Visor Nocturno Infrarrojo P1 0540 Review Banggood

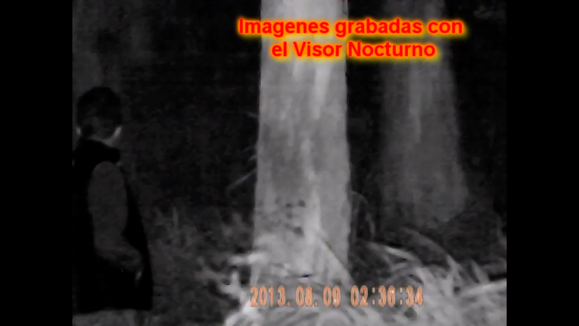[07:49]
Ahí estamos viendo al individuo. Moví un brazo.
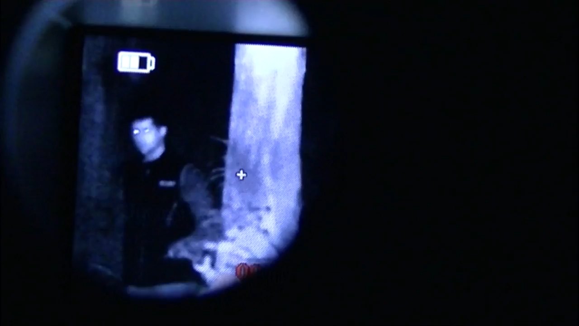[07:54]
El otro. Levanta las dos manos.
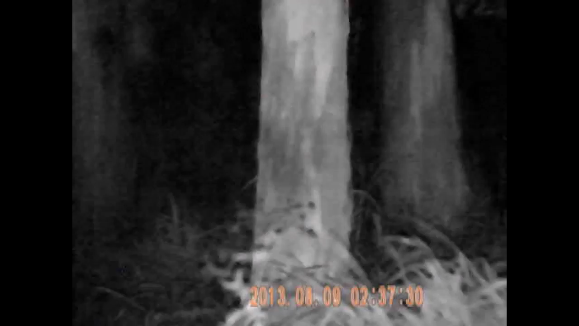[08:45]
Más lejos y a la derecha. Andá buscando para la derecha. Más a la derecha.
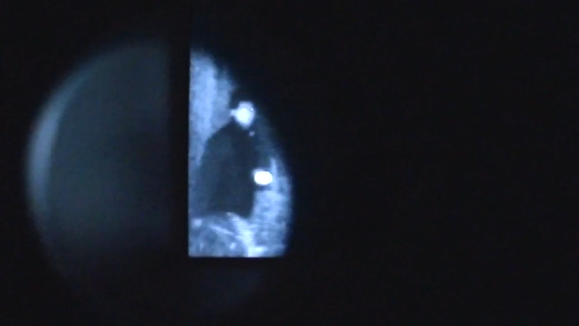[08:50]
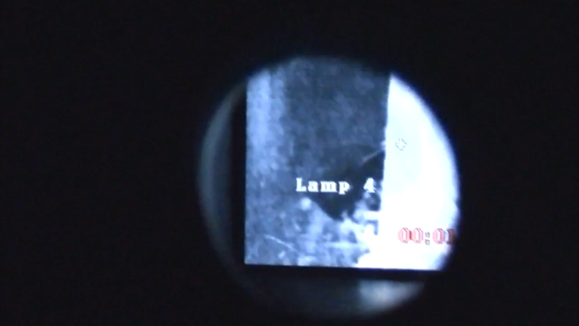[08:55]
Alejate más, alejate. Más lejos. Sí.
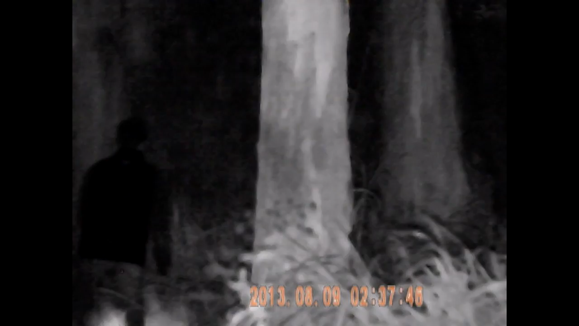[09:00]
Más a la derecha. Tuya ahora.
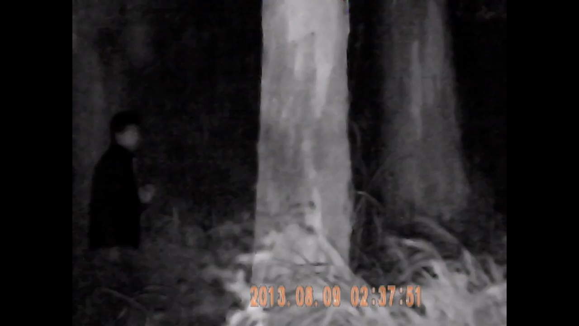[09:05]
Espera que regule el foco ahora. ¿No?
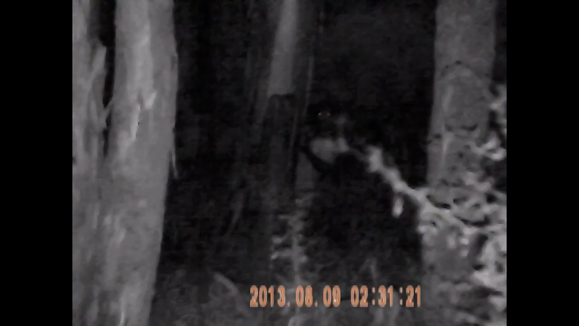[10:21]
Y ahí ya se ve poco.